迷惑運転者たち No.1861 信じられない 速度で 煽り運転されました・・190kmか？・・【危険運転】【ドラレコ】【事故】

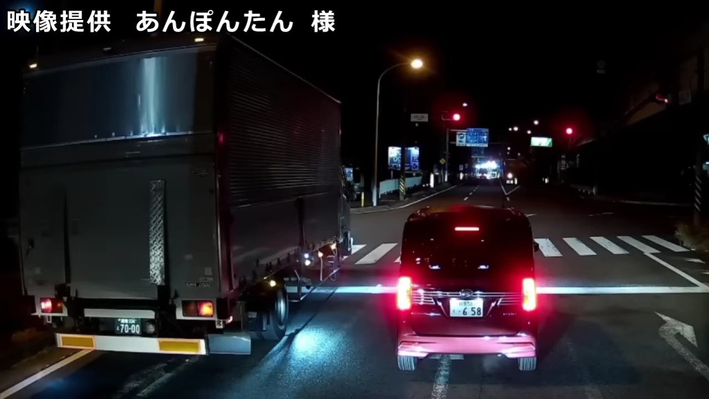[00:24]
だだって信号ね、信号横断歩道がまだ青だろ。せっかちなんだかアホなんだか知らんけど、アホだな。路肩とね、抜刀にしてるのって大体そういうの多いよね。サイドマーカーで十分だろ。まさかこれオートマじゃねえよな。